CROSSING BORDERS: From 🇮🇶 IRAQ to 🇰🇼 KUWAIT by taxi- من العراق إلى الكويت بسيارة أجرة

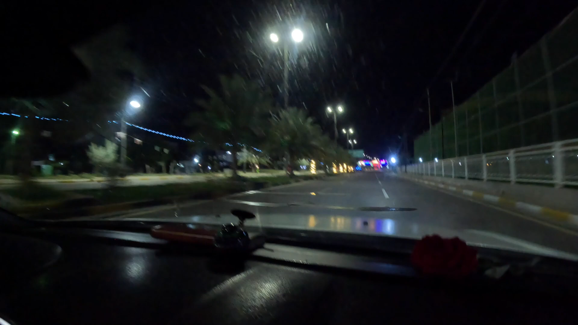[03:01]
Trees, there's a lot of LED situation going on here.
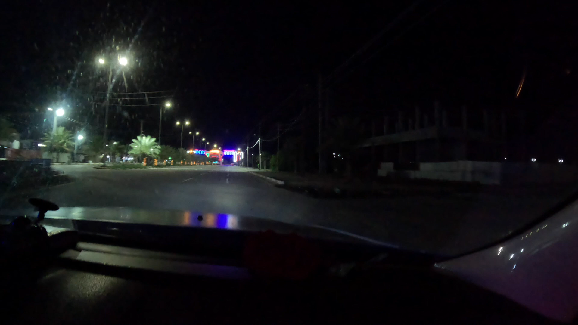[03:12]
Definitely a lot nicer than the border in Al Anbar that I saw coming from Jordan, that's for sure. How elaborate this gate is.
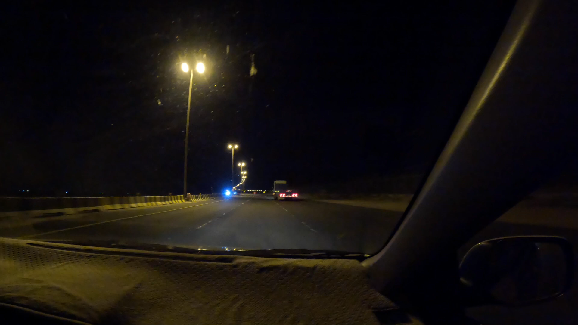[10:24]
Um, and, yeah, now we're actually starting to go a bit downhill towards Kuwait City. But, it's been mostly a, I mean, at night you can't really see much, but, um, like, off to this side there's a,
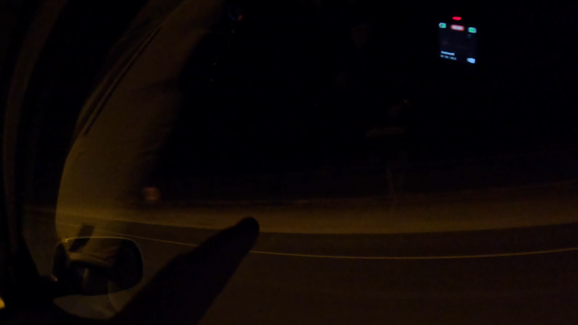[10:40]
you can't see it from the GoPro, but there's a fence that's all rung in razor wire. God knows why. But, uh, yeah, we're slowly but surely making our way to the capital. Very uneventful. Okay, we are on the outskirts of Kuwait City.
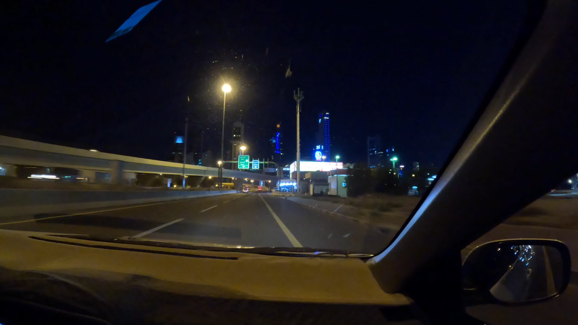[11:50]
And, it is hard to reconcile that this is only like an hour and a half or so, or two hours south of Basra, Iraq. I mean, it feels like we're on a different planet. And, these are geographically contiguous places. This is really, this is really an intense difference.